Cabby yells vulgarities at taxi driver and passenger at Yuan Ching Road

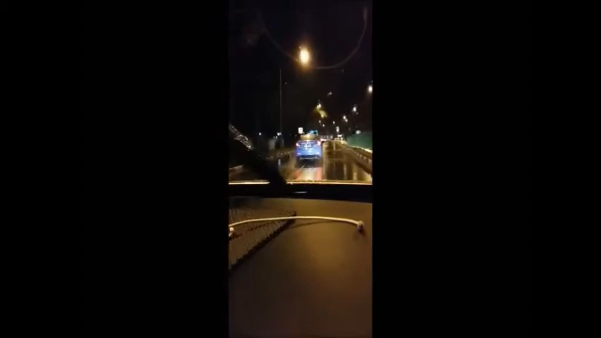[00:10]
6659, okay? Huh? SST 6659D. On the A. On the A. You can do, huh?